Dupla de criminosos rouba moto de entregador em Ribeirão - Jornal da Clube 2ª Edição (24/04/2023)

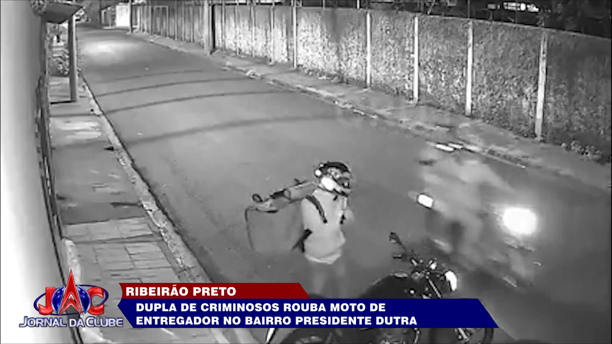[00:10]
A vítima fazia uma entrega na rua Matias Gonçalves, quando é abordada por dois homens em uma moto. O garupa desce, leva o veículo do entregador e em seguida os ladrões fogem e não são mais vistos. As imagens foram cedidas pelo portal QRU News. As denúncias podem ser feitas pelo telefone 181 da Polícia Civil.